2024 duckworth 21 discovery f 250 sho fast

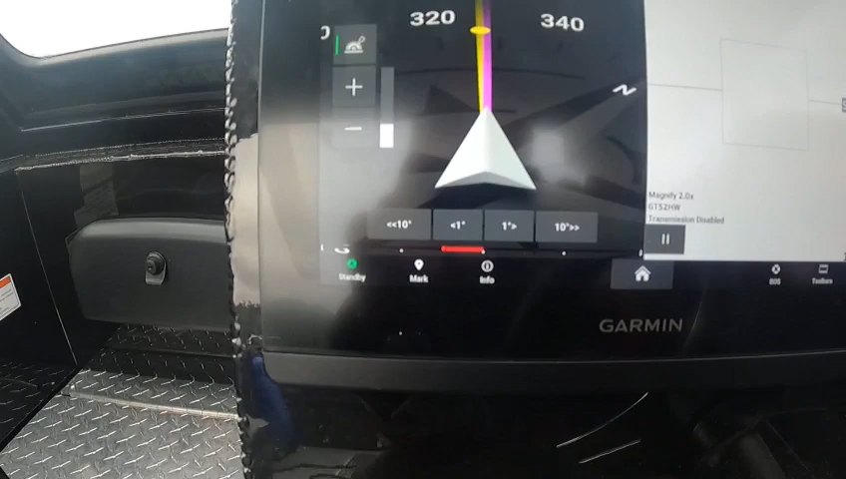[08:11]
right here and now i can i'm looking for my speed there's foot okay see how the
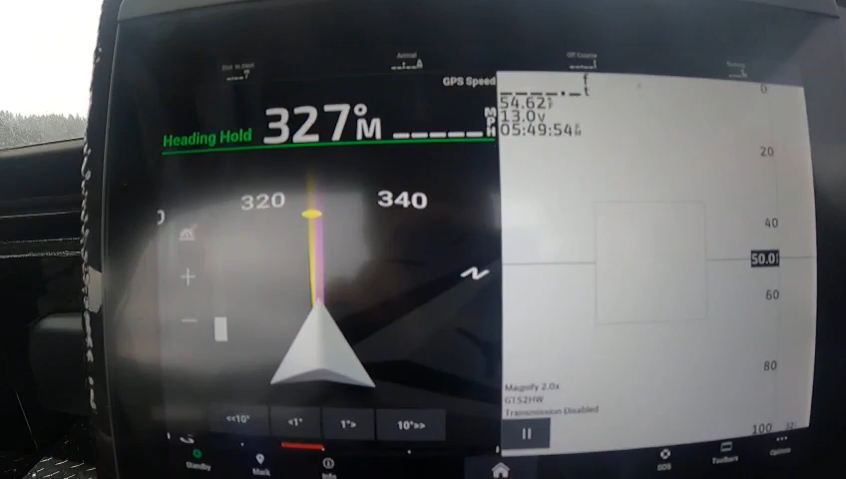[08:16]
feet right there it ain't reading you got to enable the sonar and closed and the fahrenheit
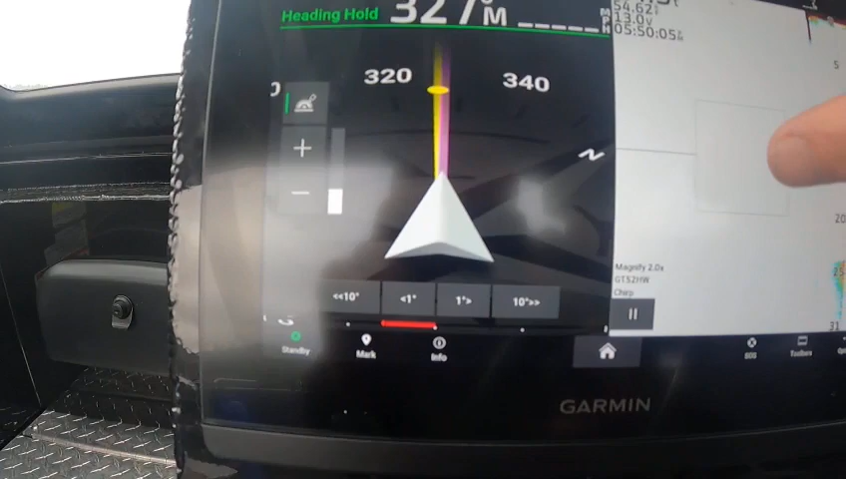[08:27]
so i still don't have my speed coming up here but what i'm going to do is hit this real quick go to my options
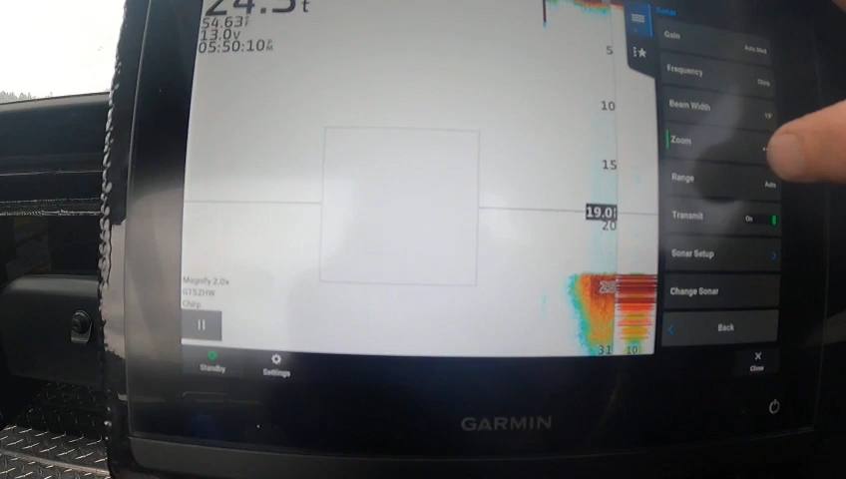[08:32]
uh sonar setup appearance
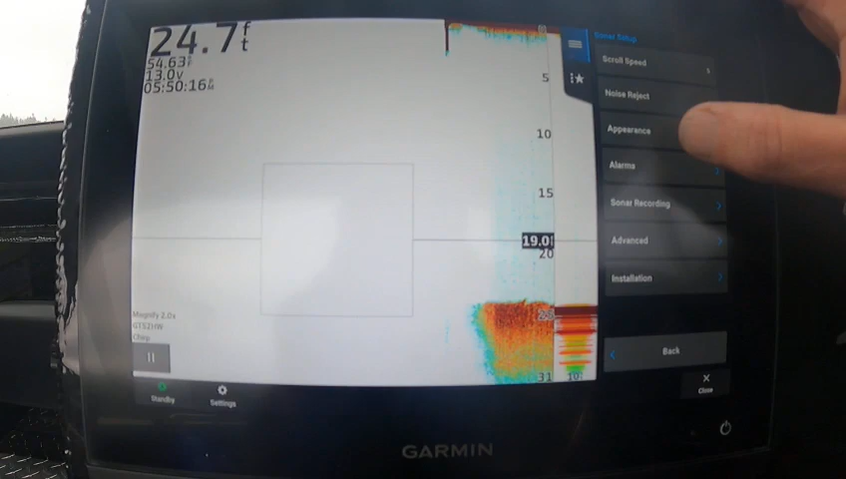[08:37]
On screen: depth 24.7 ft
go into that it's fine let's go color game let's go back back
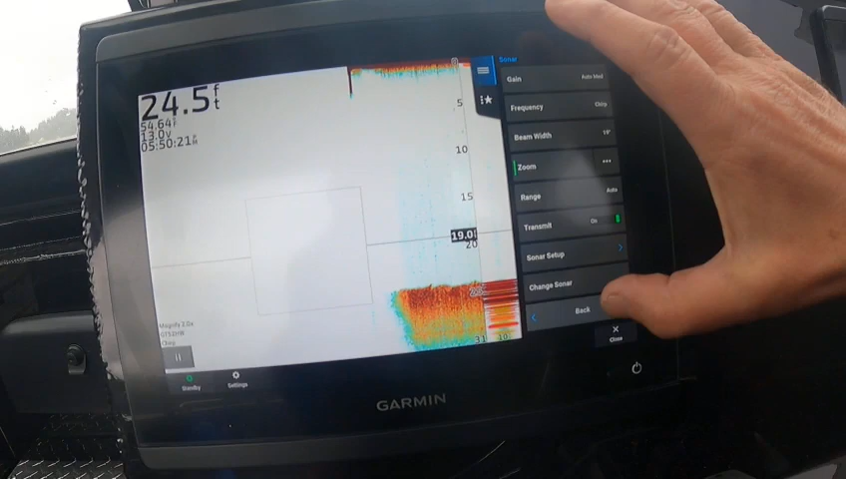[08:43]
On screen: depth 24.5 ft
what i was going to try to do is find some numbers real
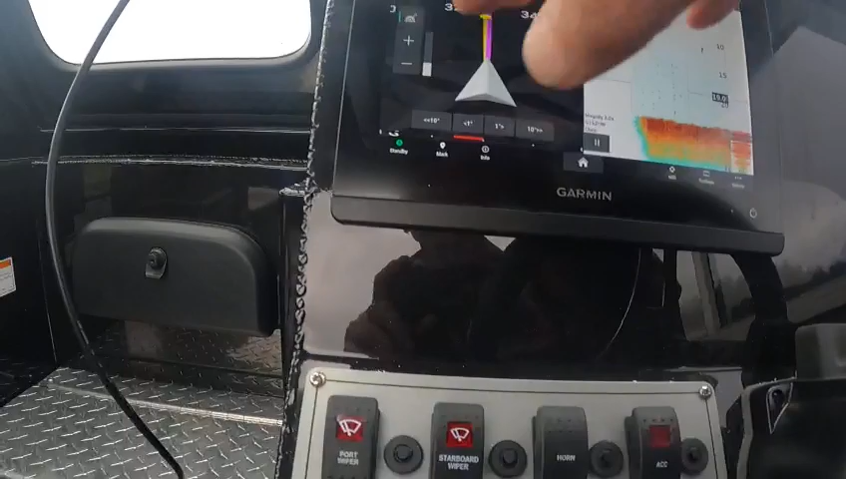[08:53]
quick for you see i'm still not getting any bearing up there so
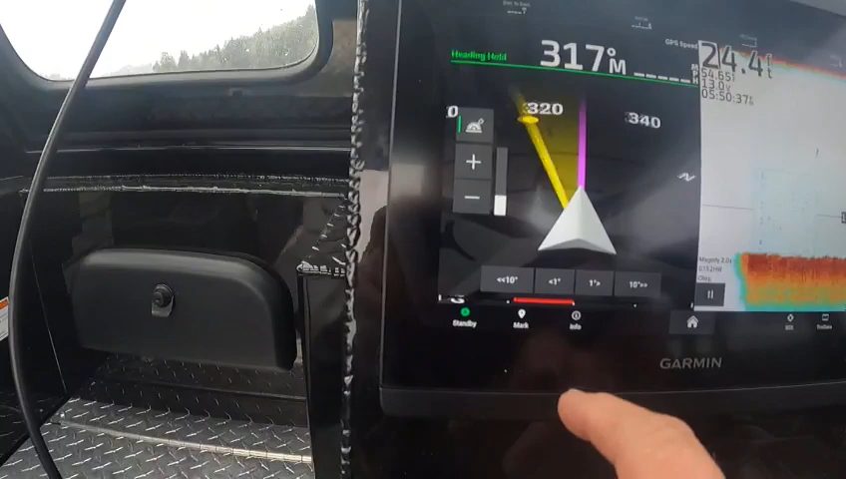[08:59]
now i'm just hitting 10 over see how it went to 317.
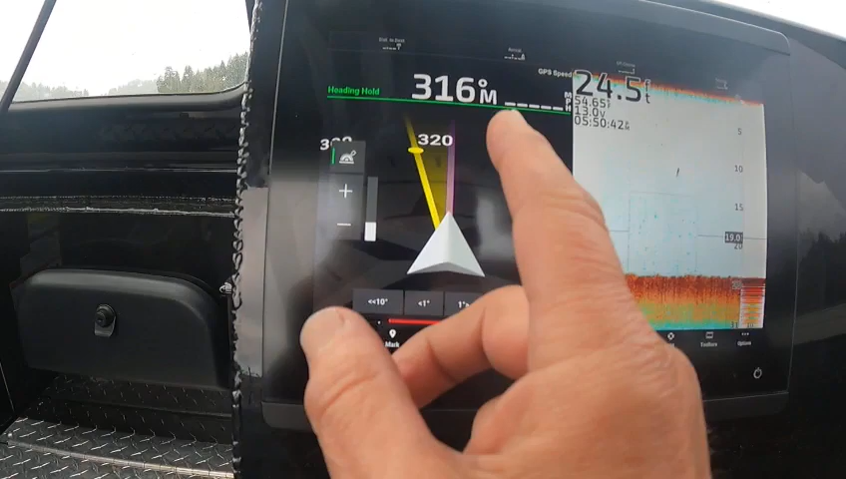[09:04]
On screen: depth 24.5 ft
one would drop it one degree
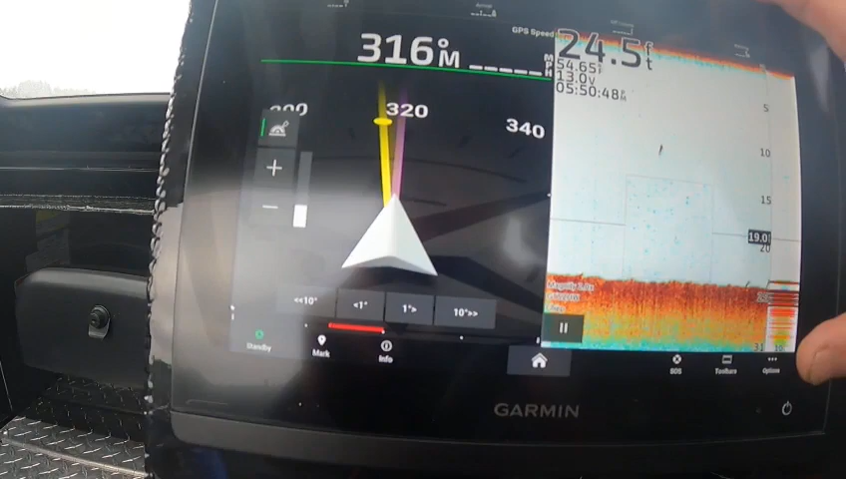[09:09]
On screen: depth 24.5 ft
and we'll let things load but you know what i'm going to go back let me here real quick go to sonar just sonar only
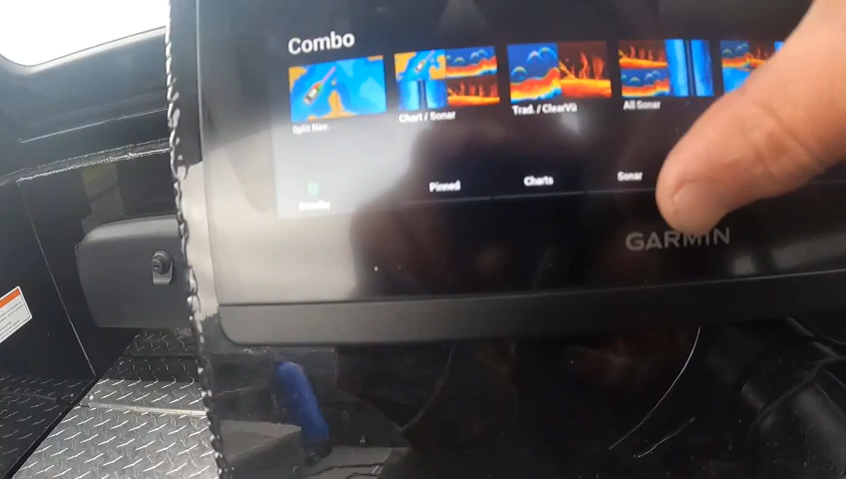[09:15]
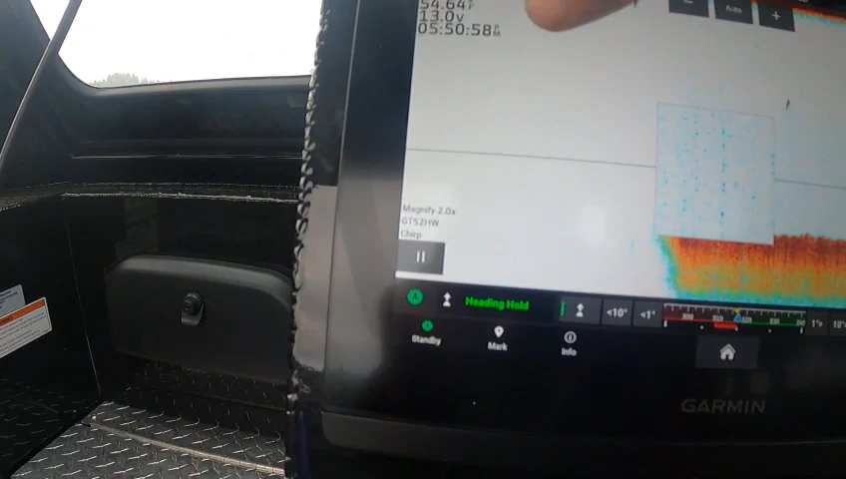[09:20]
degrees boom boom boom for some reason range transfers gain beam width
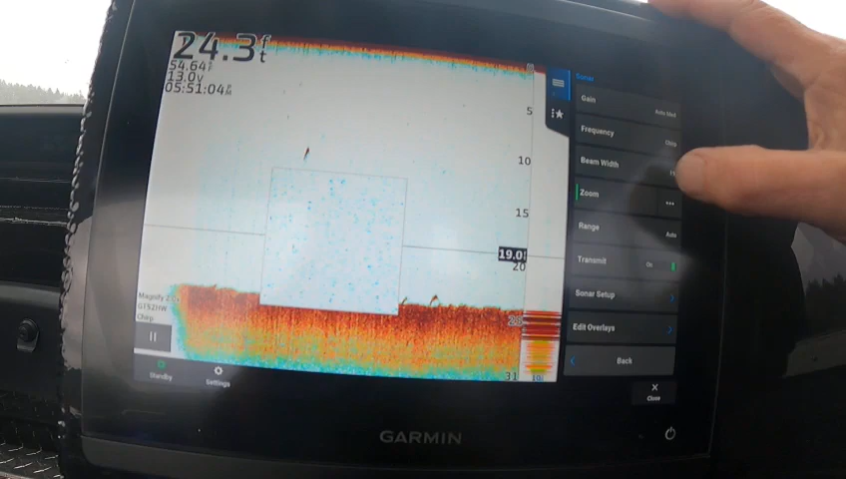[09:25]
On screen: depth 24.3 ft
sonar overlays right here data sidebar
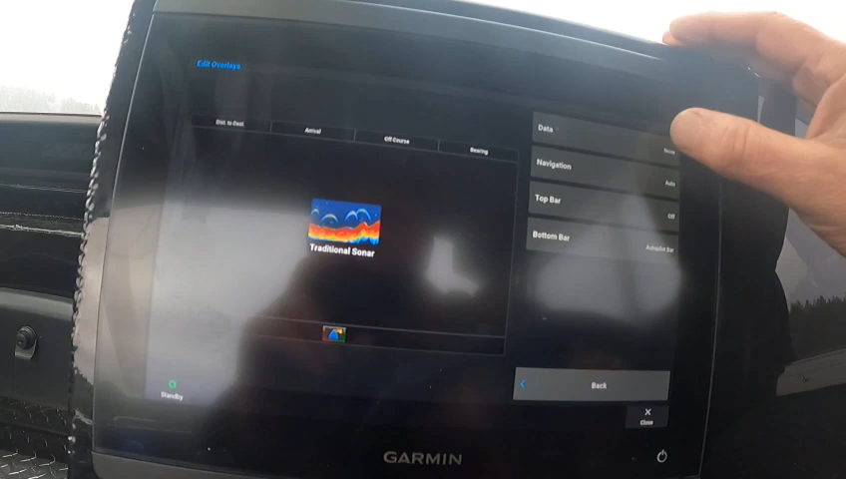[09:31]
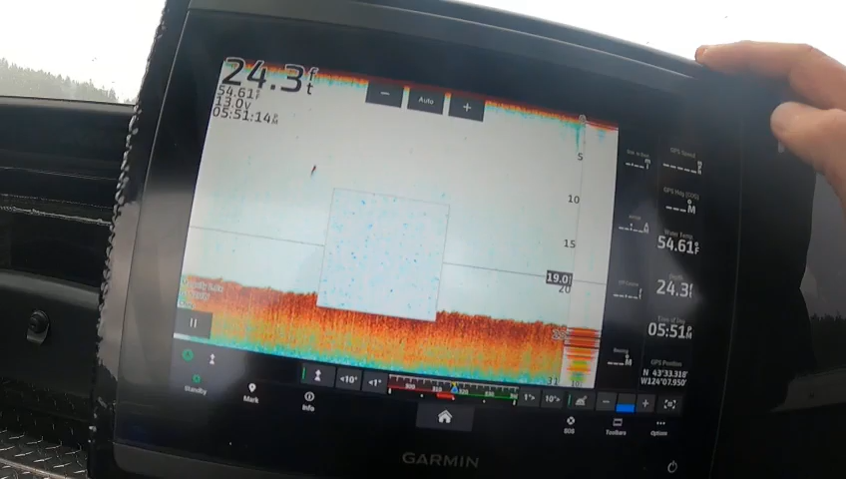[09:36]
On screen: depth 24.3 ft
yeah okay so i'm right you don't need the speed here if you got it over here
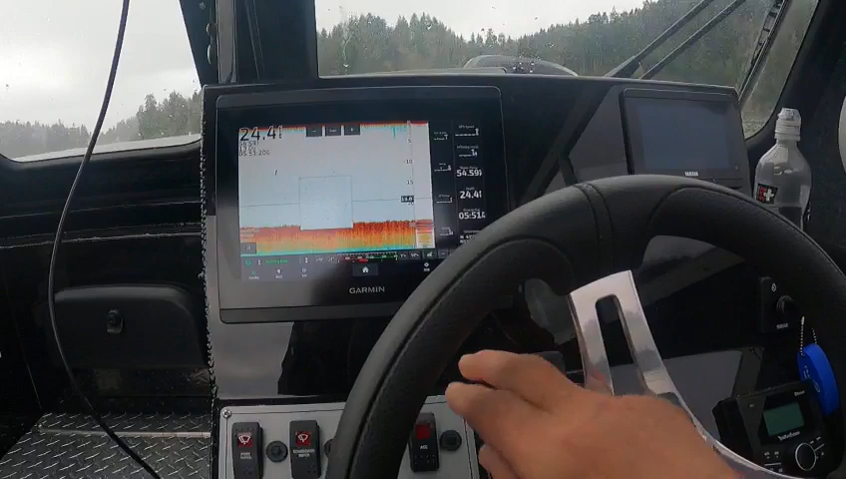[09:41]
so anyway 10 over again i'm all over the map this
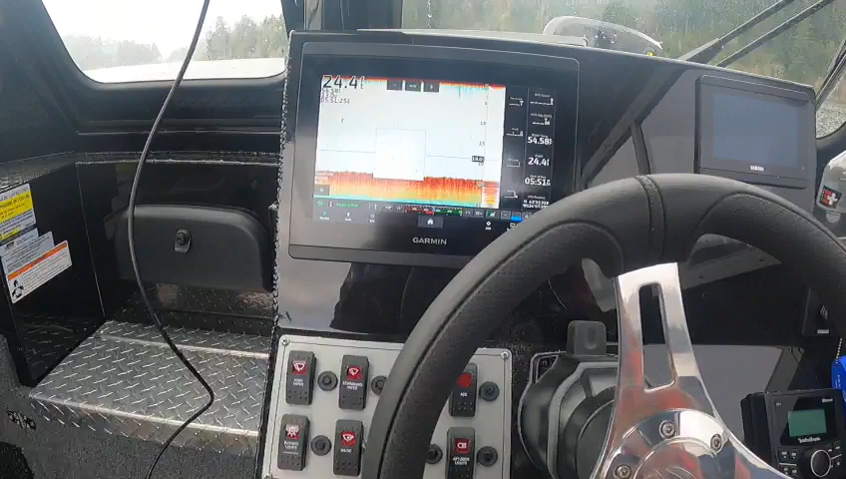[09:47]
always happens to me okay so now say i wanted to plan around i can
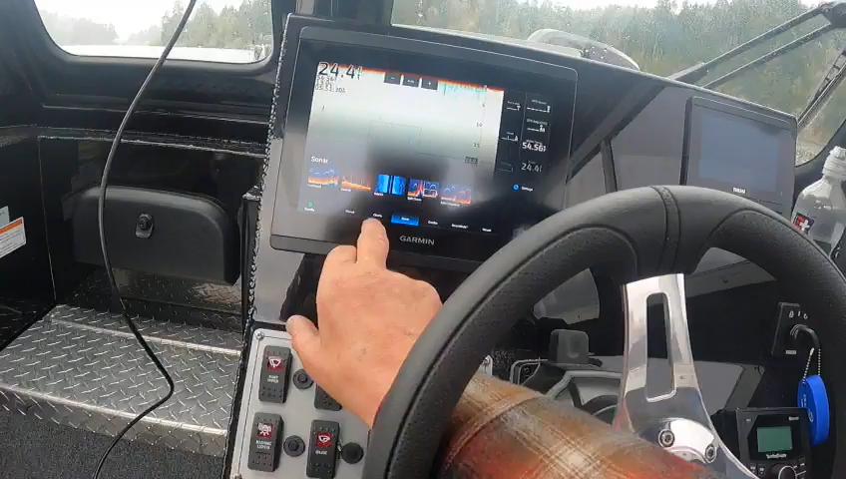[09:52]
go ahead and go to charts and have charts now say i want to go right over here where i started whoa i don't want to go there i'm gonna go